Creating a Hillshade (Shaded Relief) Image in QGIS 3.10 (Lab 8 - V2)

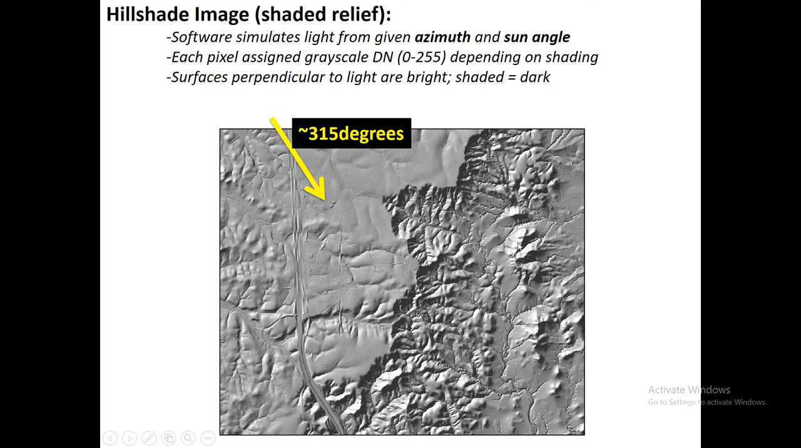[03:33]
This is literally, it's a new raster, a hill shade raster, pixel values 0 to 255, each pixel assigned a grayscale value. And just by doing that, you can see this amazing detail of the landscape. Now, if we want to add color to that, that's actually pretty straightforward. All we have to do is put that new hill shade raster on the bottom, and above it, bring our digital elevation model, and assign a color scheme to our digital elevation model. In this example from New Zealand, high elevations are white,
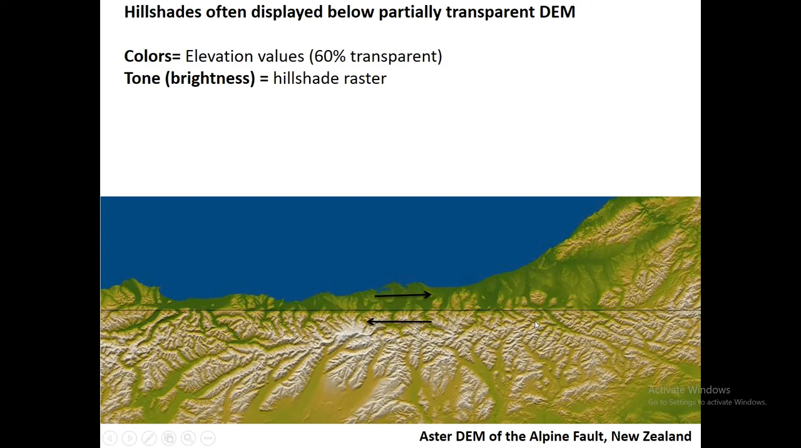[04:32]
So everything here has a color, but we also still have some dark areas that are in the shadow. And what we're seeing here is the Alpine Fault in New Zealand. And this just underscores how powerful a hill shade raster can be in geologic interpretation. So one more important thing is the z factor.
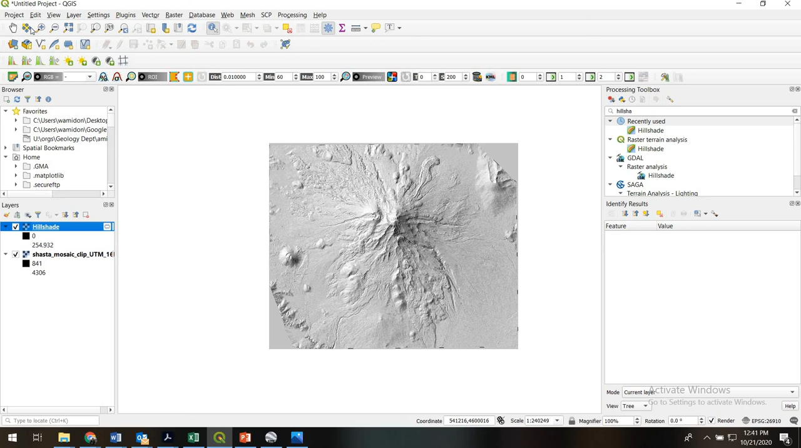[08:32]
We can see the central edifice of Mount Shasta, some lava flows, some peripheral cones. So wow, hillshade is such a powerful tool. We'll zoom in and because this is such a fine scale DEM, actually we're seeing some pretty nice detail in here.
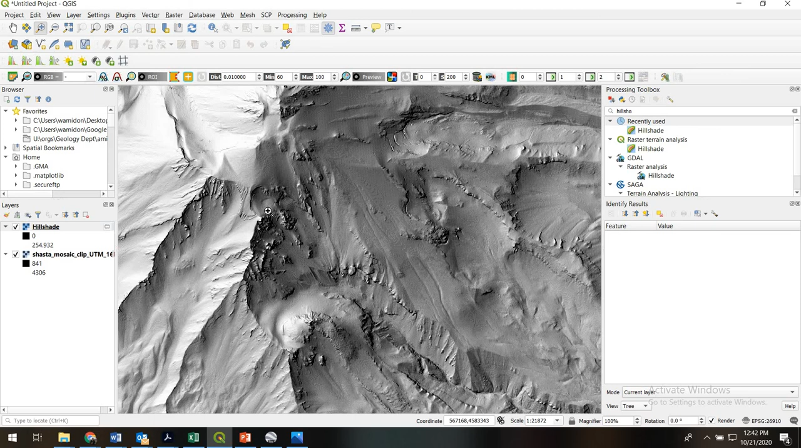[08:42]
Okay, so the final thing we'll do is just bring the hillshade down to the bottom. Then we'll right click on the DEM itself, go to properties,